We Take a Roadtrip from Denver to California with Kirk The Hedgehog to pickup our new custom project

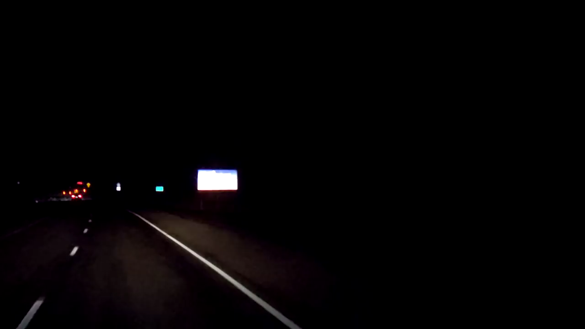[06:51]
Well, we finally made Utah. Holy moly, that took a long time. Well, me and Kirk are tired. We didn't make it to Vegas.